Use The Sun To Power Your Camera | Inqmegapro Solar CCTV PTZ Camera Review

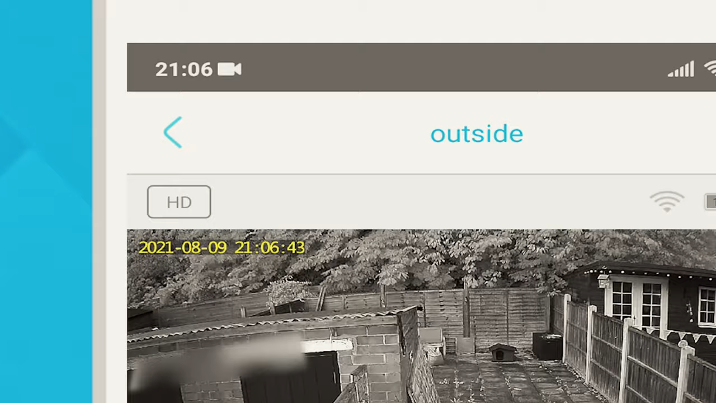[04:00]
which will improve the image quality but it will use more bandwidth.
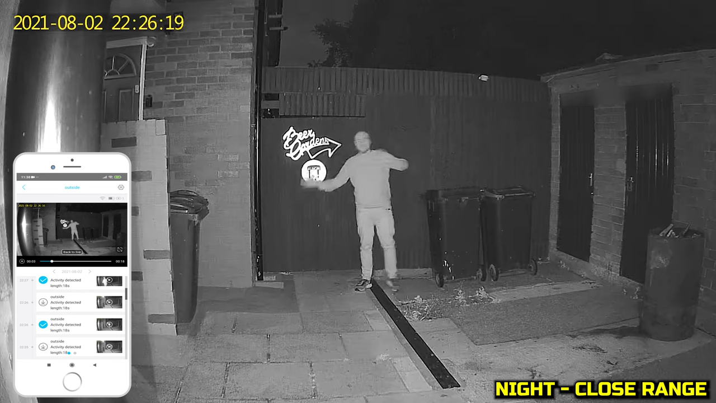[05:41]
This one isn't too bad and we've definitely seen worse but there is a ghosting effect around the outside of us. The movement is still looking decent and the IR lights are doing a good job of bringing some light to the image. When we get closer then it brings a better image but if we get too close then the IR lights will start to wash our face out.
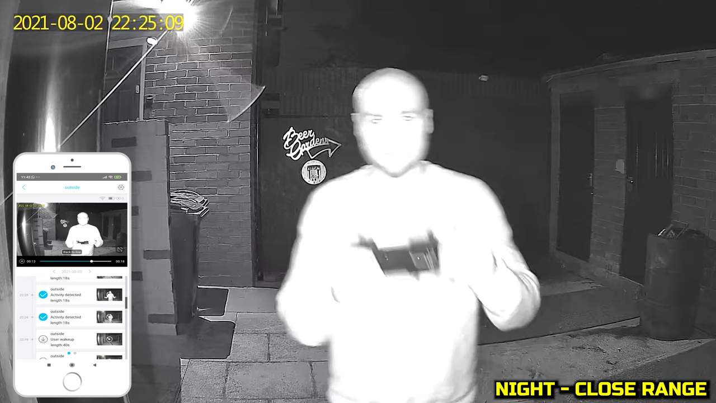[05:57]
But the overall image is good and it's going to definitely be good enough to identify someone when they get near.
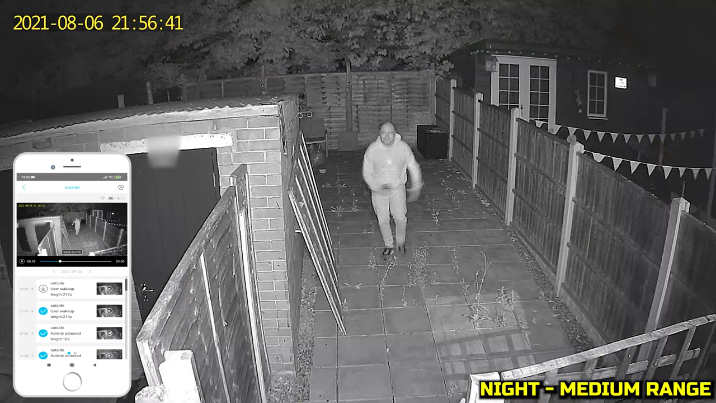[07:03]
The night footage once again looks decent and because we've got some distance between ourself and the camera then we don't look washed out and it would be really easy to identify us. Switching on the floodlights and again it does a great job of lighting everything up. We made the rookie mistake of having our phone shine in our face which makes it look as though we're washed out but when we move the phone away you can see that we're not washed out at all and the flood lights do an impressive job.
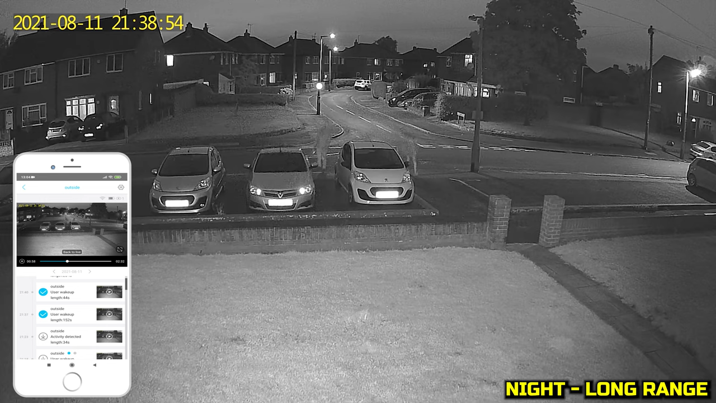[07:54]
There is a lot of ghosting of us when we're by the cars so you are going to want this camera set up at a closer range than what we have set up here. Switching on the floodlights and again it does a great job of lighting everything up but we lose quality on the overall image and it's more noticeable on the grass